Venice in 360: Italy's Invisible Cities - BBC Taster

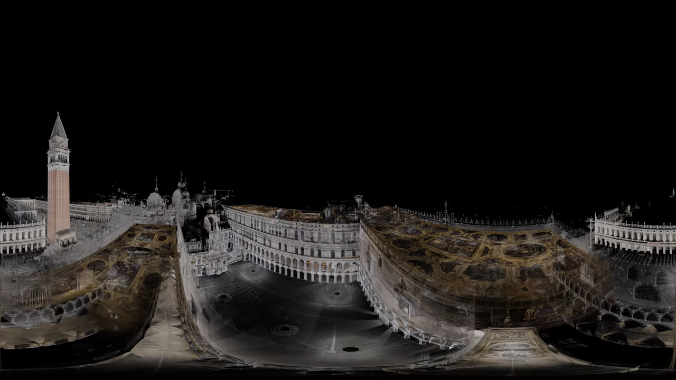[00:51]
As you rise above the palace, you should be able to see the 16th century red brick bell tower, the Campanile, on the corner of St Mark's Square.
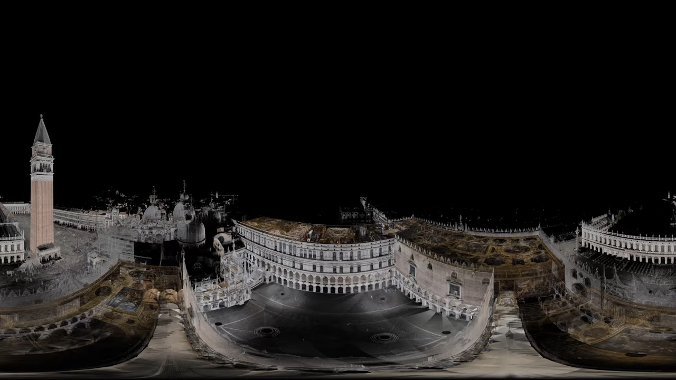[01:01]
The Doge's Palace was more than just a home for Venice's leaders. It was like Buckingham Palace, the Houses of Parliament, Whitehall and the Tower of London all rolled into one.
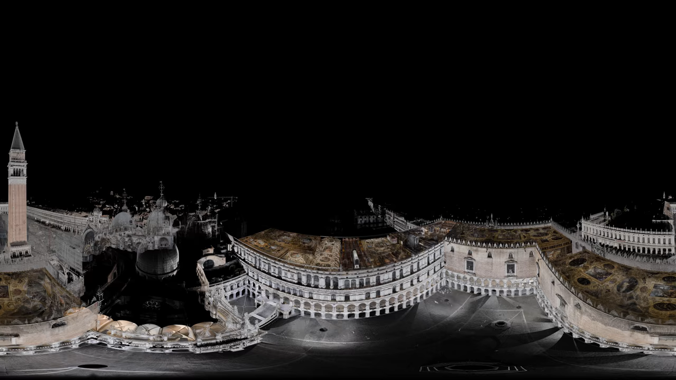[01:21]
On the way back into the building, you can see the internal structure of the palace.
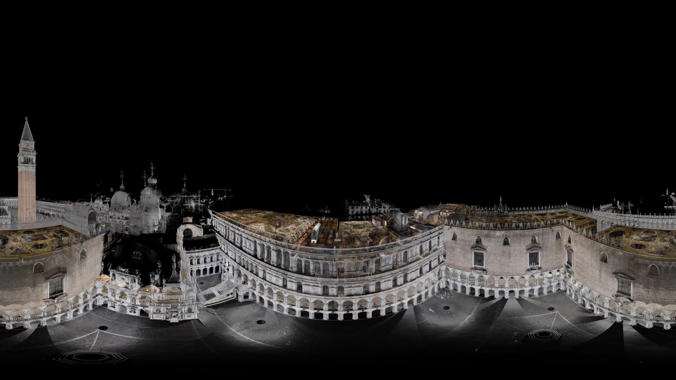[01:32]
This reveals how closely the secret and public spaces in the palace were intertwined.
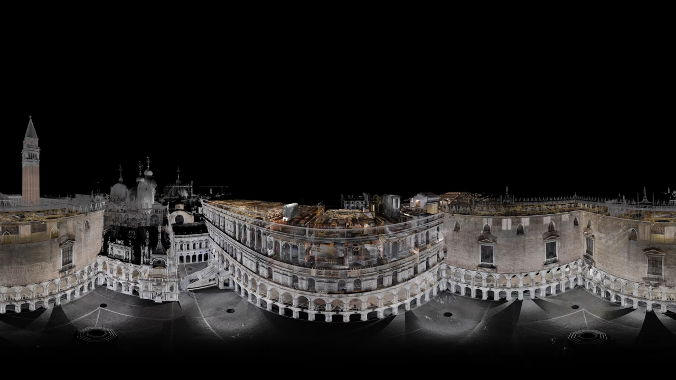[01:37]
The lavish staterooms are surrounded by hidden passageways for the secret police and squalid prison cells.
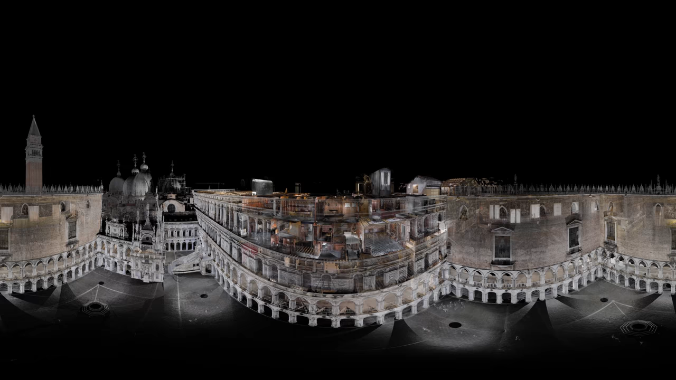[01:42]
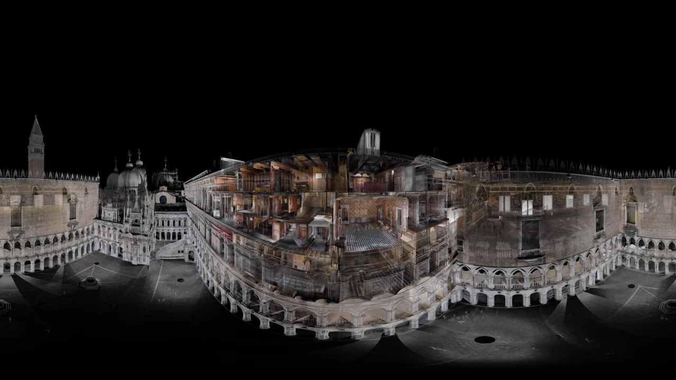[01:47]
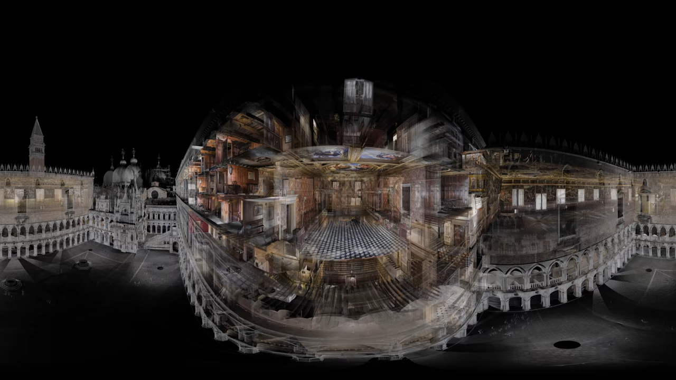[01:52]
We're now heading into the Chamber of the Three. These were Venice's feared guardians of justice. Above your head is an octagonal painting called Victory of Virtue over Vice.
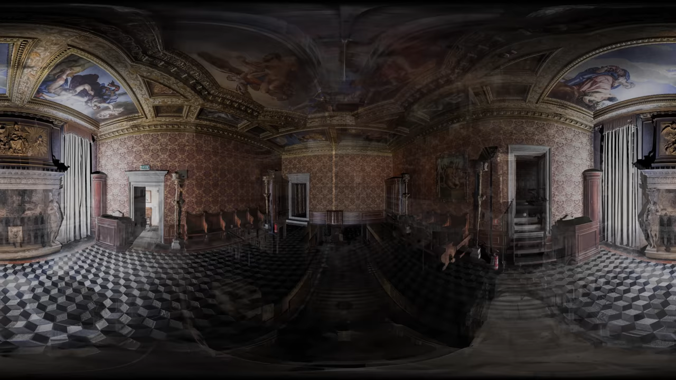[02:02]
But that's not all. As you burst through the painting into the room above, you enter the torture chamber of the three inquisitors.
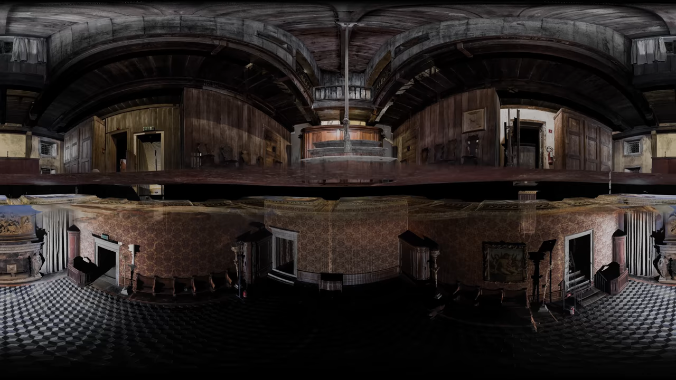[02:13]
The victims of interrogation would be suspended from that rope,
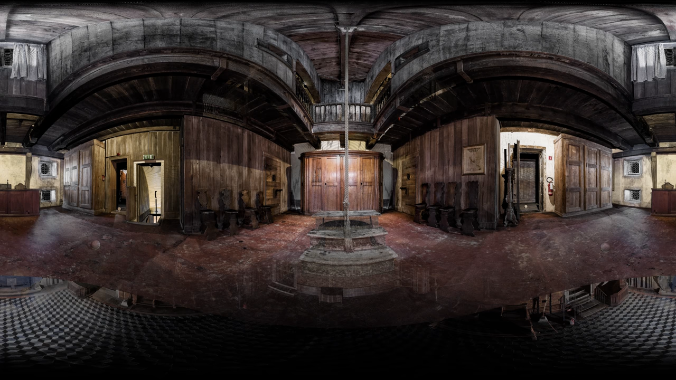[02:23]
hauled up to the ceiling and then dropped to just above the floor. Our 3D model reveals how Venice was ruled by a dramatic combination of democracy, spectacle and terror. And it was all happening cheek by jowl here in the Doge's Palace.